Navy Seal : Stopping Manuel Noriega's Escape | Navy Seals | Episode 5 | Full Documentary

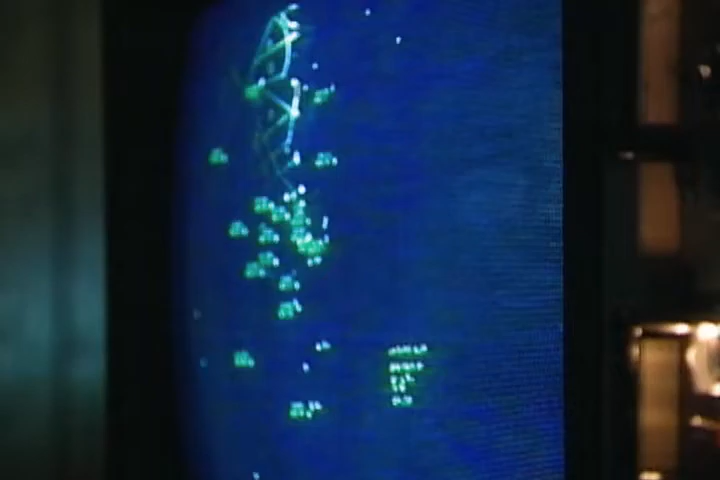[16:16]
The Panamanian Defense Forces had tracked the influx of American planes into the region.
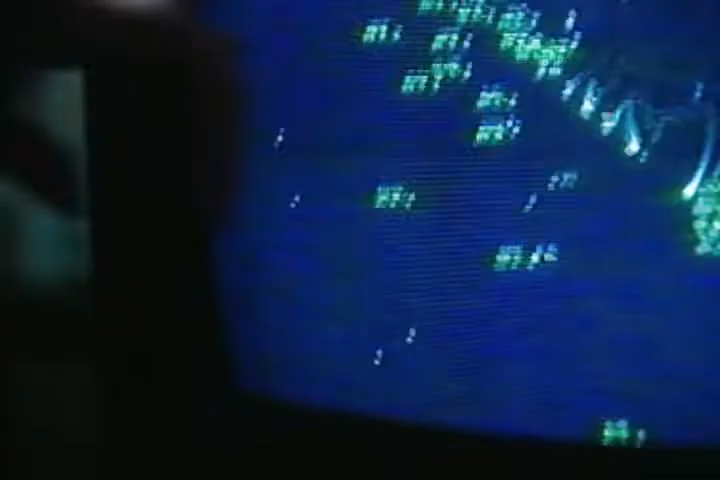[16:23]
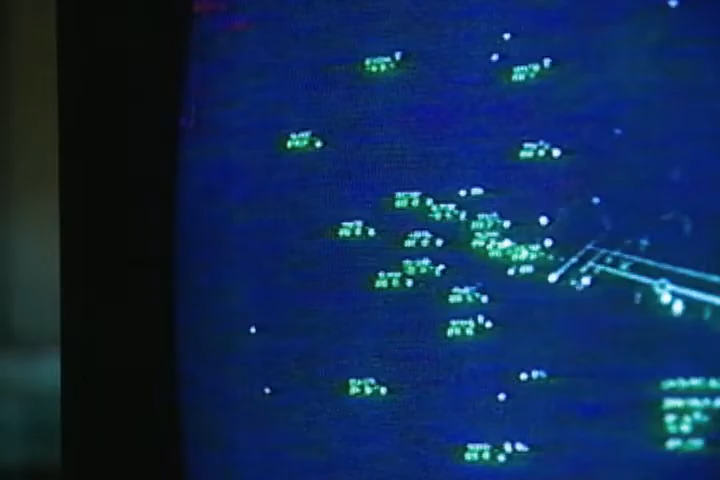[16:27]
C-5s and C-130s, large aircraft that could haul troops and heavy equipment, had been picked up on radar.